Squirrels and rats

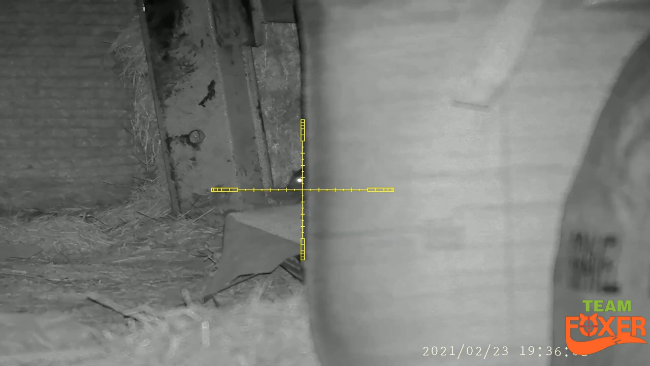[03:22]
This is one rat I shot on a farm last week. The only rat I saw all night.
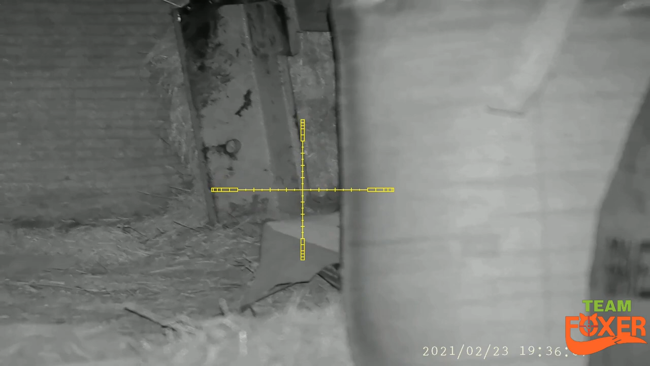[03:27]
That was an early night.
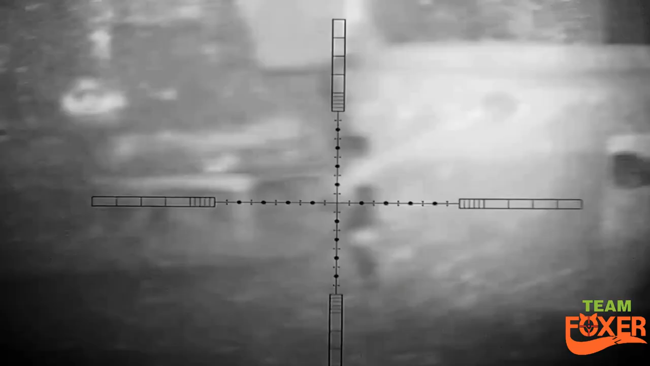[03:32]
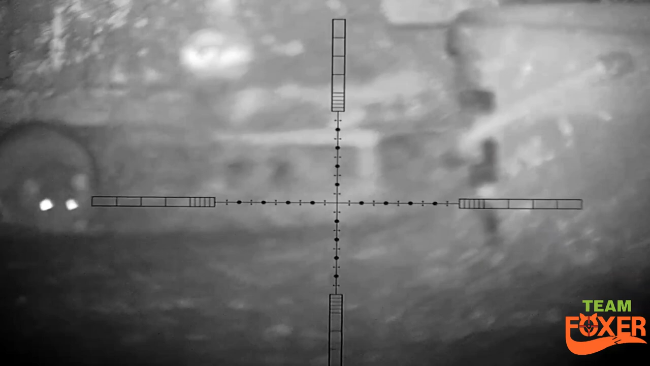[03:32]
This is a bit of footage I did first off with my HW97, but I changed the scope because I literally couldn't focus.
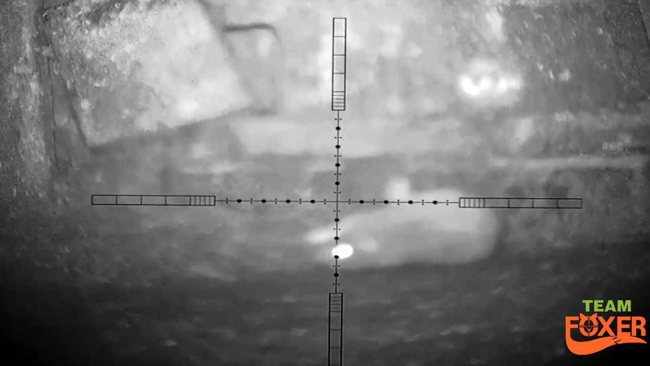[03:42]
As you can see, these are quite blurred, and I didn't add the footage because I wasn't happy with it.
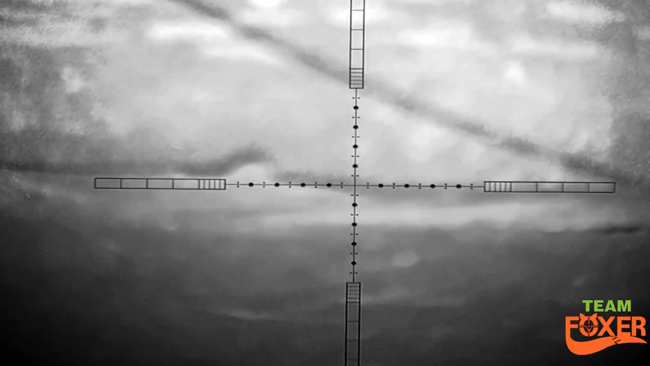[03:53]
Still did the job, but you know, some of the longer ones were fine.
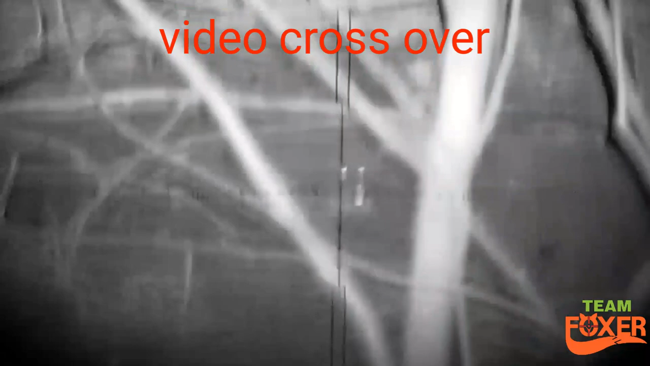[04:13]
But like a double shot, it's the same one.
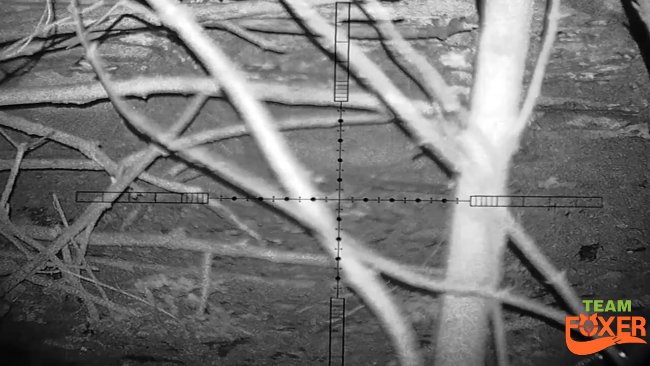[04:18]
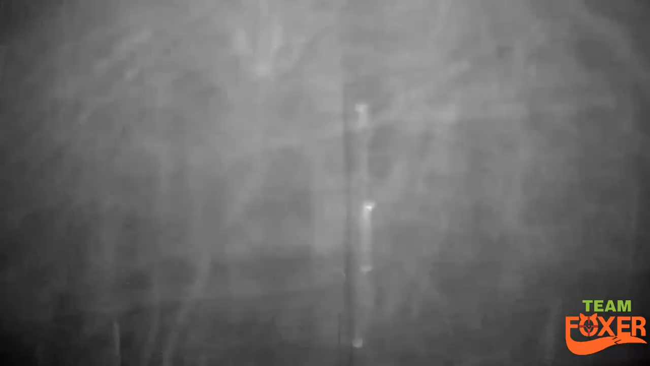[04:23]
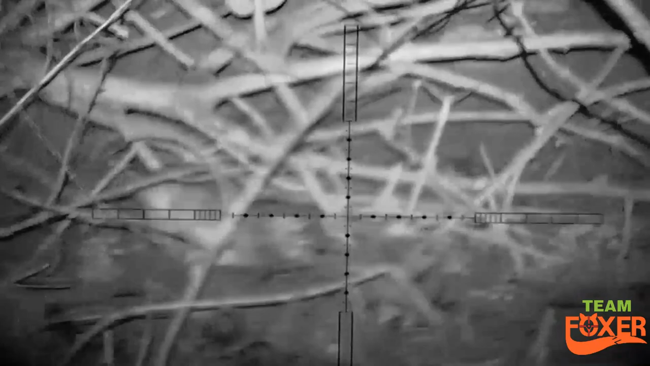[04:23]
I couldn't actually focus below 15 meters,
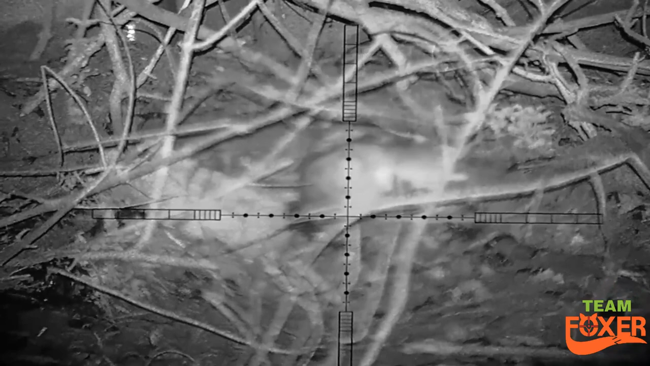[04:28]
which is why I changed my scope to the other one, which turned out to be a lot clearer.
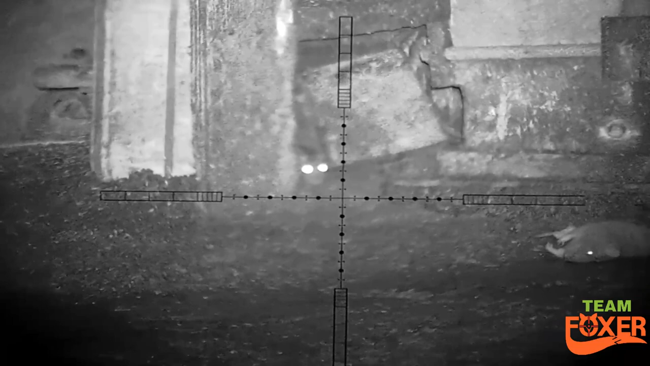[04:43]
I'm going to have another play around with this scope and see if I can get it any better. I do like the mill dots on this one.
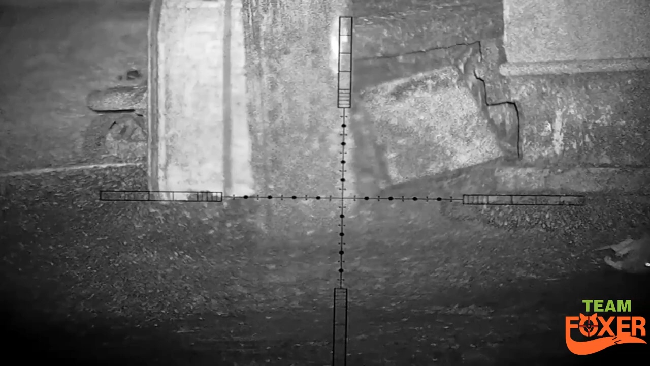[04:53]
This is an orc 4x16x50 side focus.
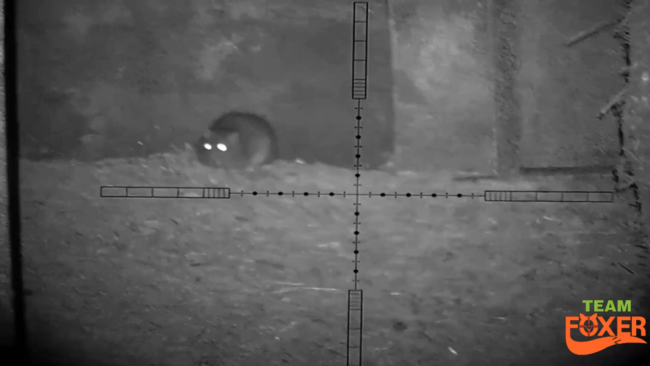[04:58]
And side focus is a lot better for obviously focusing when you're shooting.
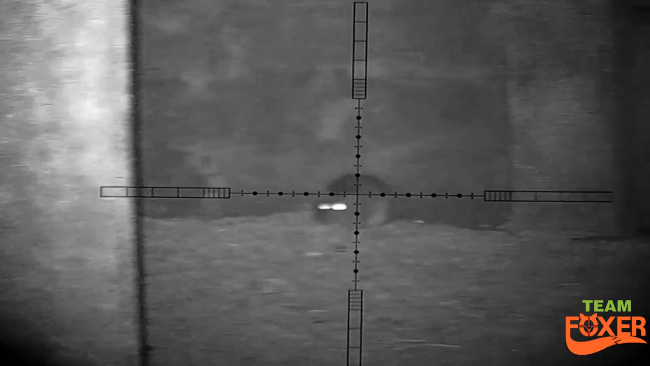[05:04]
rather than leaning over and turning the end of the scope.